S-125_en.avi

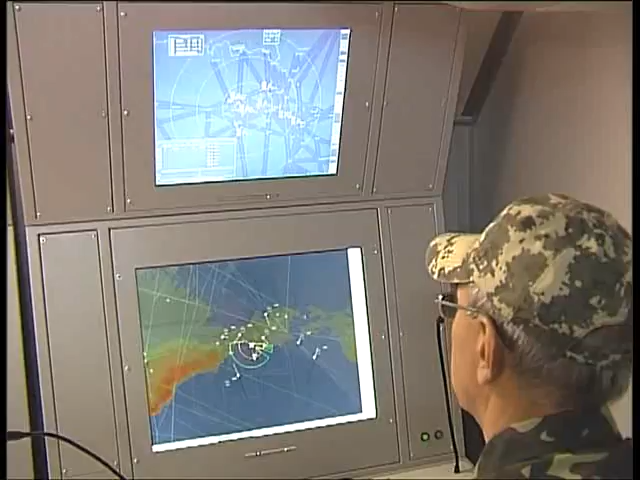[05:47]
The monitors of the commander's automated workbench display the air situation data from the interfaced circular surveillance radars,
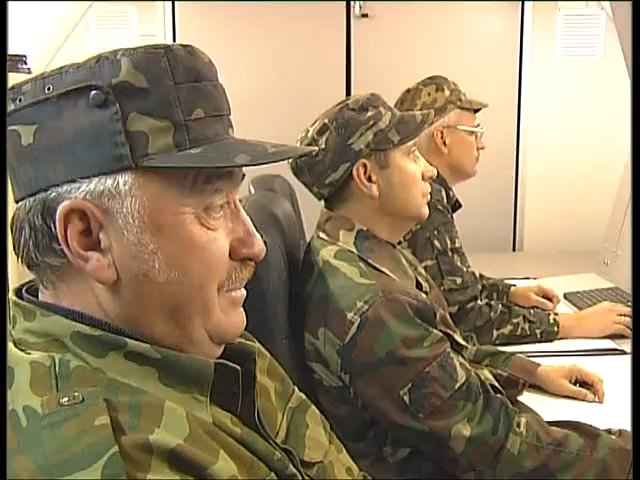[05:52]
with bridging to the launching site,
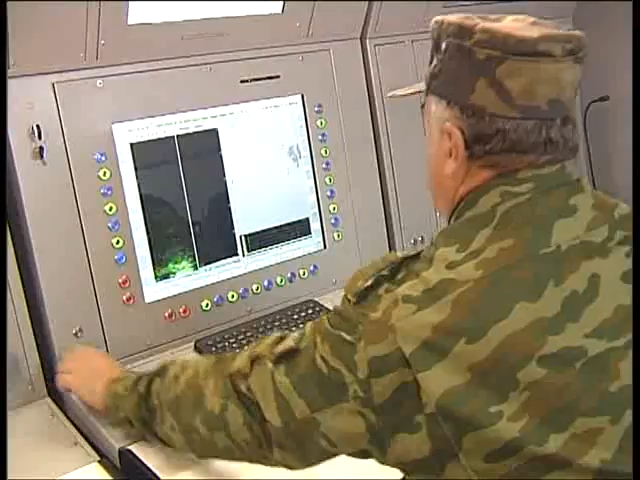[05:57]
the horizontal projection of the hitting area, and recommendations for the order of firing at air targets.
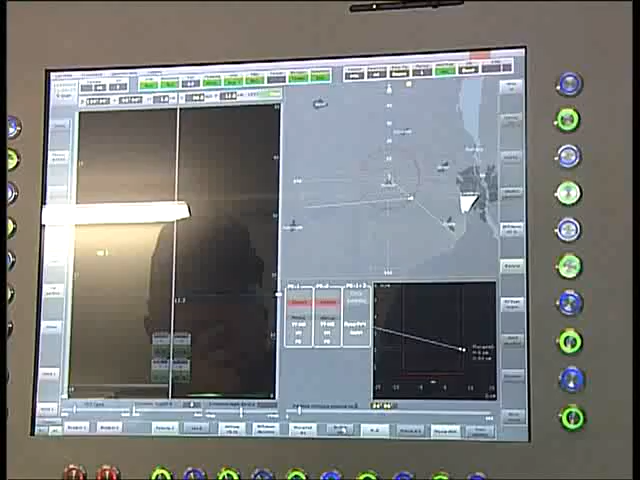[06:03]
The monitors of the guidance officer's workbench display data from radar channels and the optic television channel.